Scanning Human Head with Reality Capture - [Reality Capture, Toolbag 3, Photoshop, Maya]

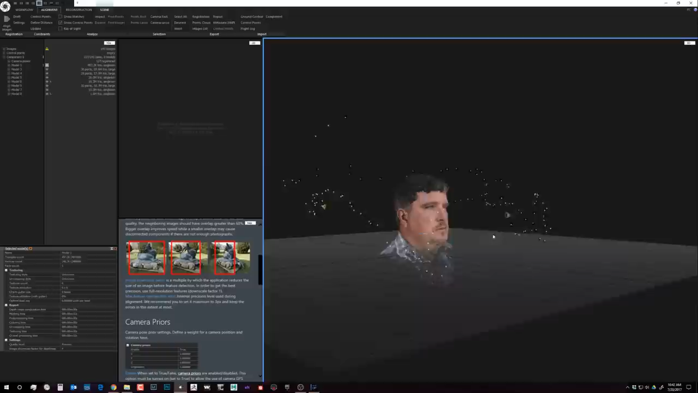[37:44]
where there's this little waveform so you can see that better in
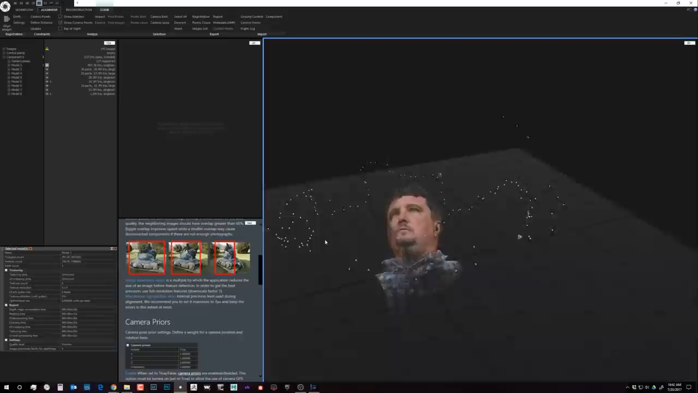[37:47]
the in the shot image so uh once you have that you
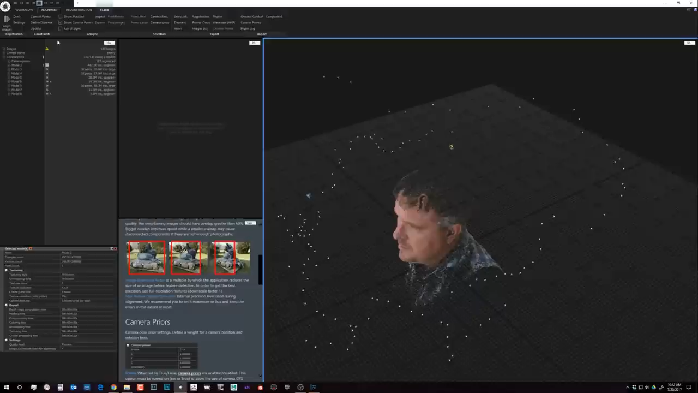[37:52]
can tweak tweak the tweak the values a little bit and there there are ways that there's multiple components which means it couldn't find a good solve i could add control points if i need to but this is a subject for another time there's a little bit more advanced and a little bit i could do on the entire video just on a little minutia of reality capture but if you get enough if you get enough overlap your light's pretty good you process the image but there's really no reason why you shouldn't get more than enough matches to
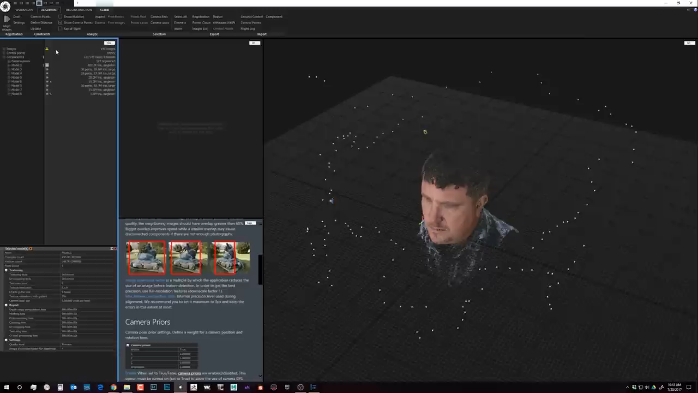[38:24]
suit this kind of method so um i did it first at a real
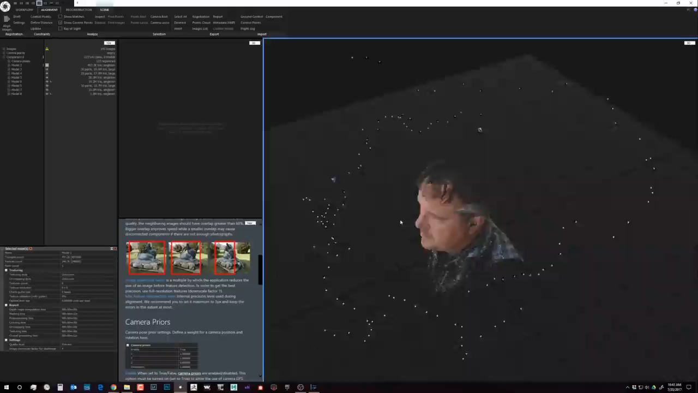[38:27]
low resolution so it said alignment just you just hit the line button um
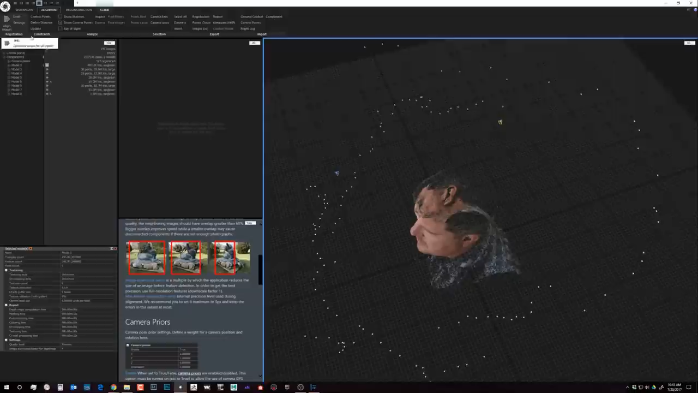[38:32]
the next step is reconstruction which actually takes
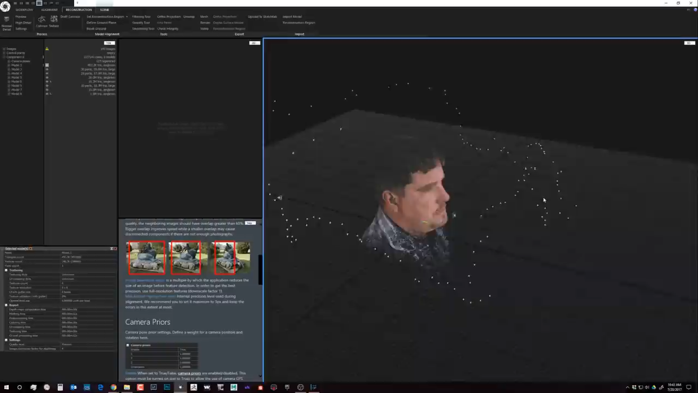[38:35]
that initial tie point cloud and converts it um what i like to do is actually to reorient my scan
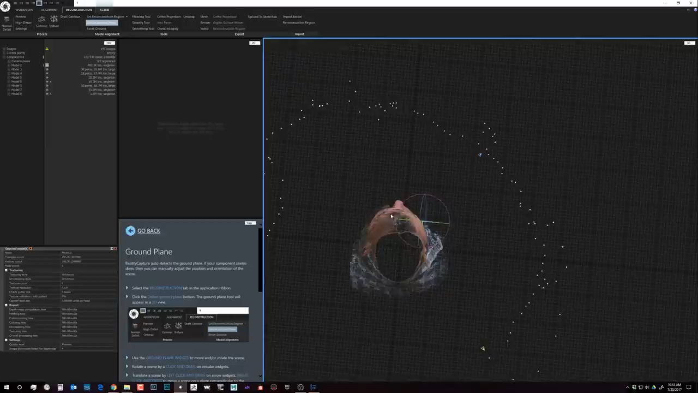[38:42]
by kind of aligning it to the the xyz axis so it orients correctly
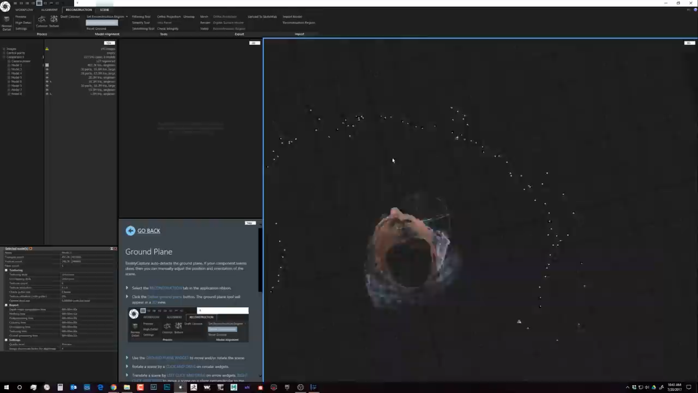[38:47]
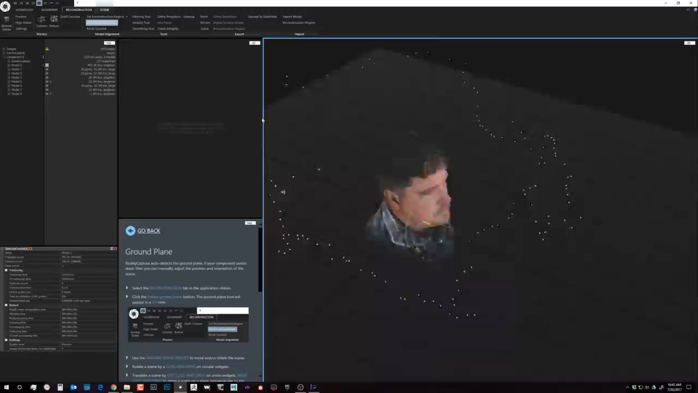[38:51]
so here we are here and so uh and then the next step
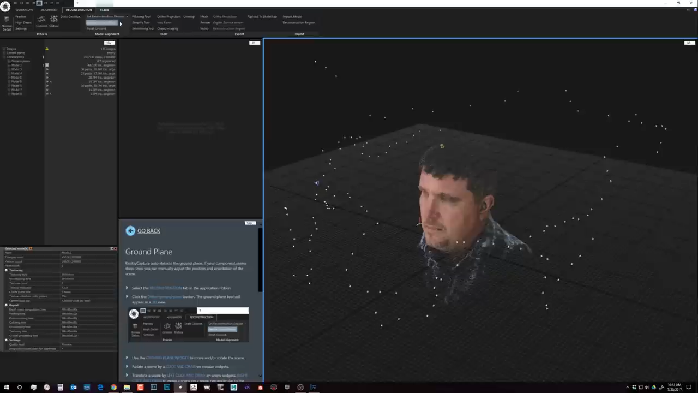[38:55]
is actually to define the region like if i want to build the mesh from and so usually
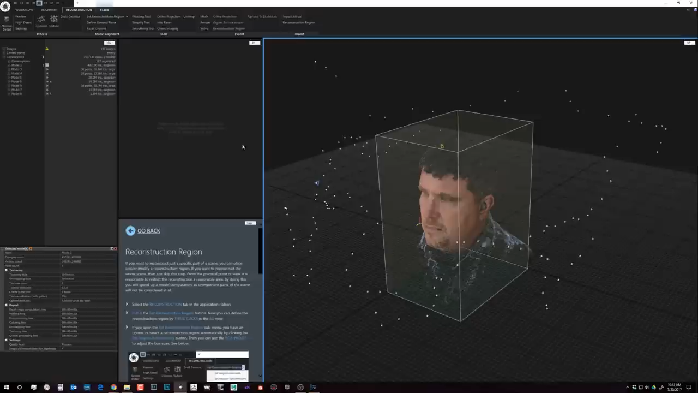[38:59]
i define it automatically and then i go into my scene tab and actually tweak it manually so you just click on the
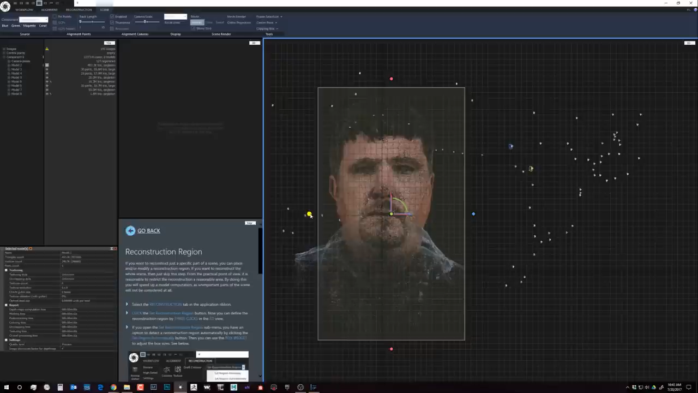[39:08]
edge that you want to limit it to and just move it would be these little fobs and so that would define that area move to the left side and then define it again so manually as you actually draw the box yourself so you know you don't start with something but i find that
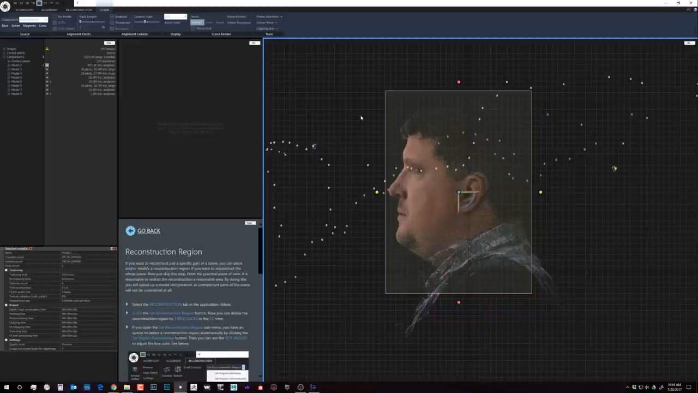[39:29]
it's useful to use automatic it gets things done pretty quickly so um the next step is reconstruction if we go back in the settings again uh i could go through this you know if i you know but
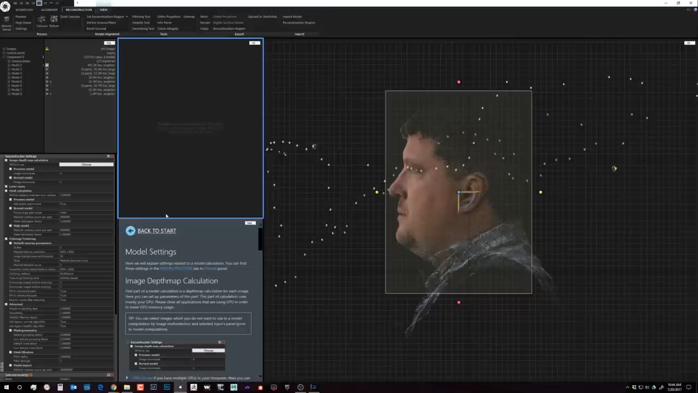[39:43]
like i said the help menu does a really good job of explaining everything and then it's just a question of repetitively using it to get find out what each one of
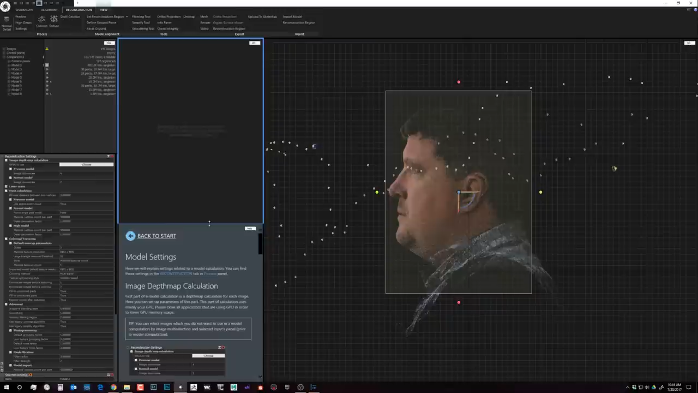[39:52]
those does so the next thing is i did a quick um um low resolution which actually down samples the photographs when it creates the geometry and so that's one of the settings over here is you know what what uh how many you know the image downscale for preview is four so that means it's one quarter the resolution of the original image uh normal method is basically half so you can actually dial that in so if you want a specific kind of look like
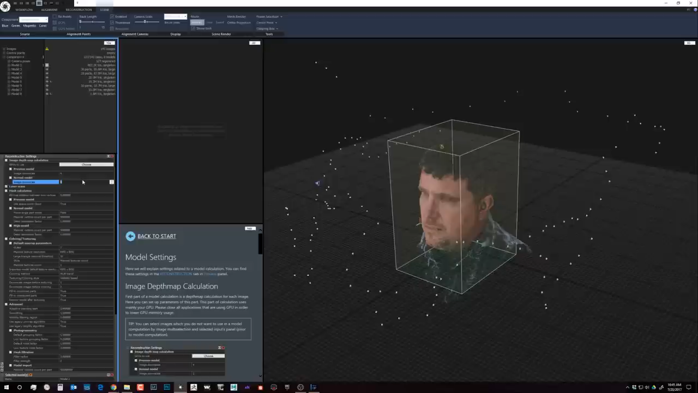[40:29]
i've noticed in hand scanning that normal is actually probably the best setting um to use high just would seem to return too much noise and unless the subject is completely still so you can adjust those numbers how much to downscale the image before you process it and this first head is is done with a downscale
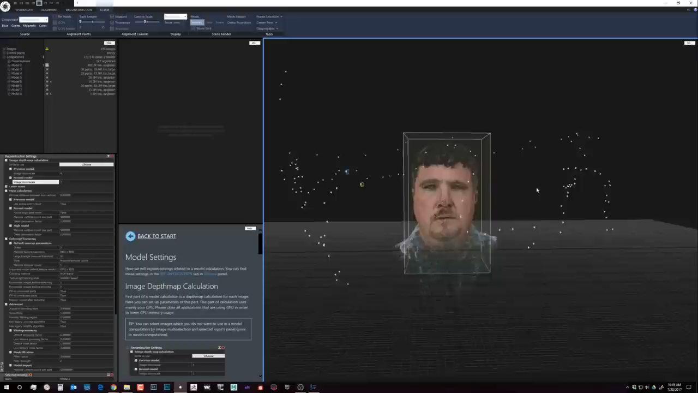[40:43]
of the preview so i just did a little bit of rough preview and define my
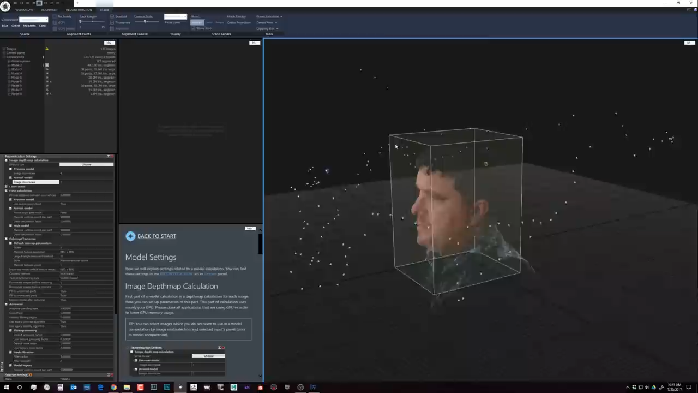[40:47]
volume again um the next one is
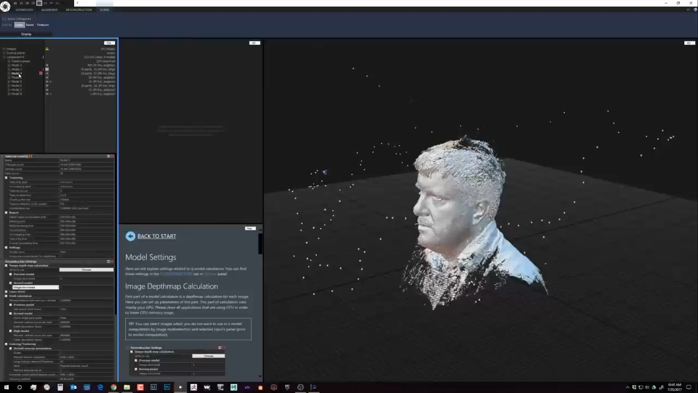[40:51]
the the processed on high and you'll see that there's actually quite
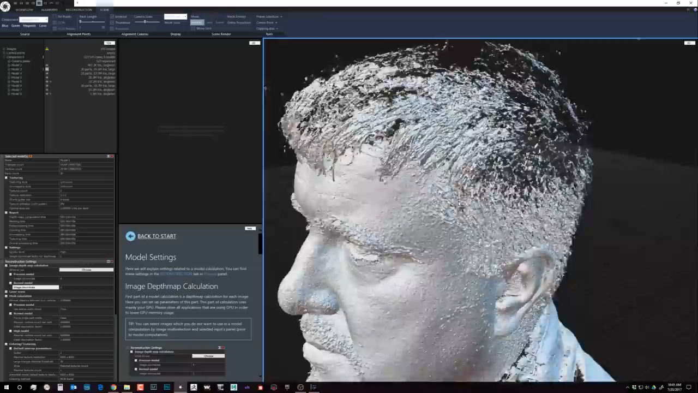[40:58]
a bit of noise to it but there's a lot of detail to it too so i did keep